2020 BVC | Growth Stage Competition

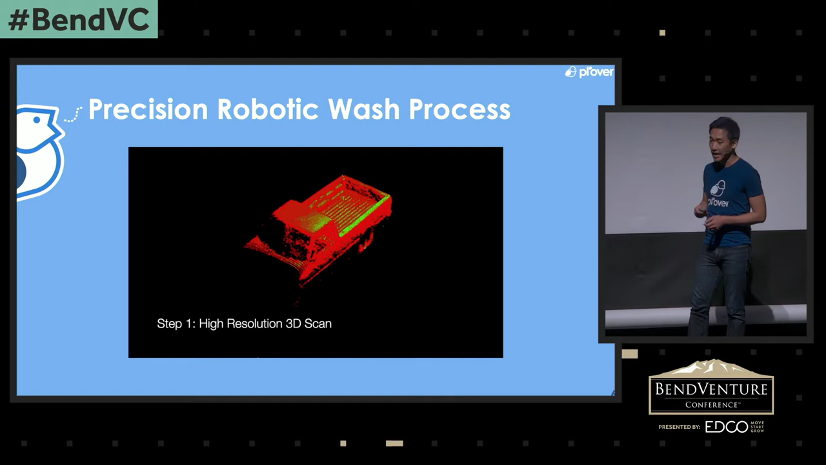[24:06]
For the 3D scan, we use the same kind of LiDAR that you find on self-driving cars, and our wash algorithm not only optimizes for performance, it also minimizes utility consumption.